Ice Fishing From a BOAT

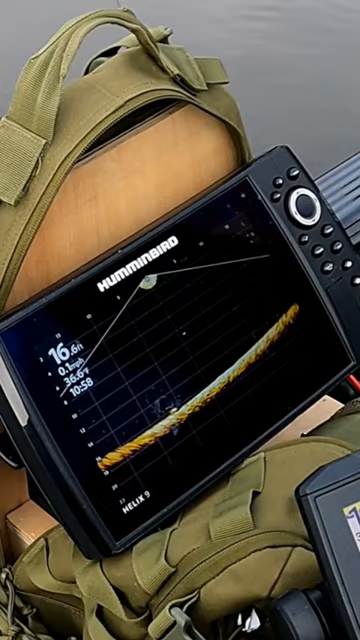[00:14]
On screen: depth 16.6 ft
Oh yeah, oh yeah, yeah, yeah, yeah, yeah. That's a walleye for sure. Walleye!